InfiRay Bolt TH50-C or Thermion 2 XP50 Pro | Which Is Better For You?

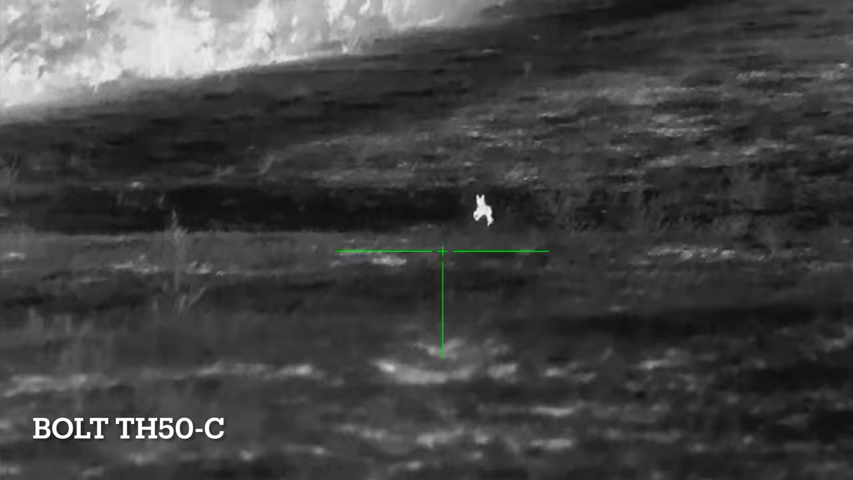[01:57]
What that means is you get an outstanding picture. The image out there,
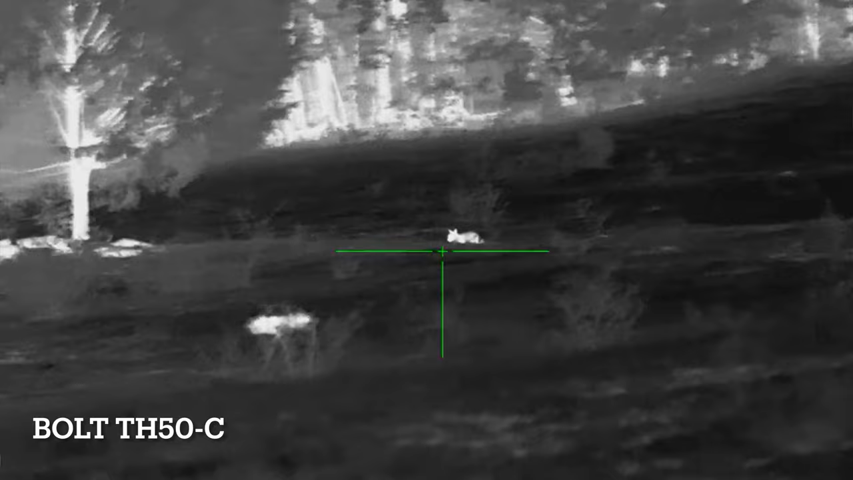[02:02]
especially on nights in the fall or in the winter when it's nice and clear, is unbelievable.
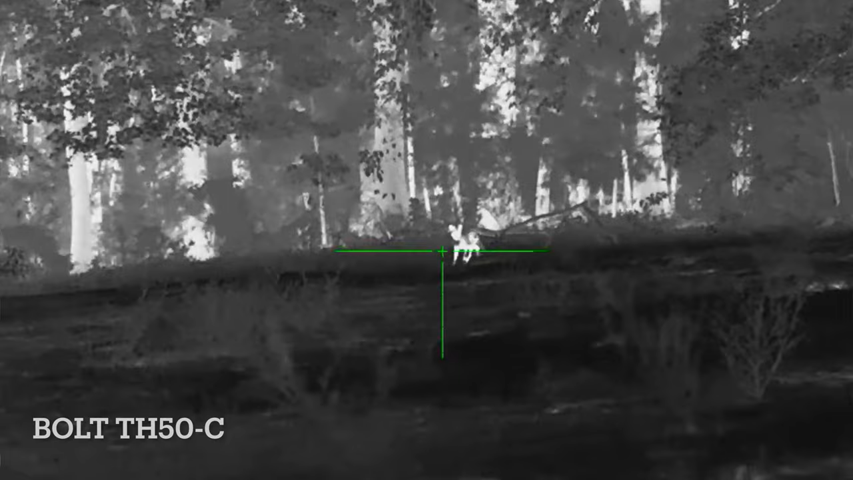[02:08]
I mean, you can see animals for over a thousand yards and some animals,
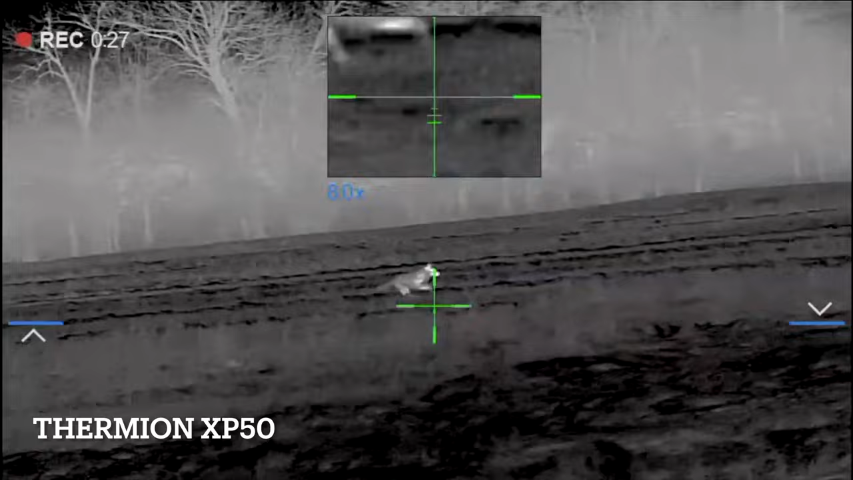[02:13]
larger animals, you can detect exactly what they are.
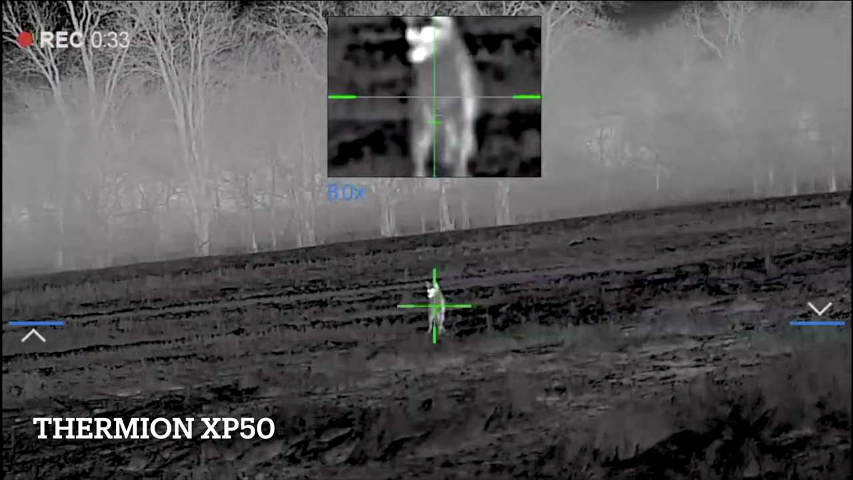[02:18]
It ranges up to 500 yards. But since the images are so close,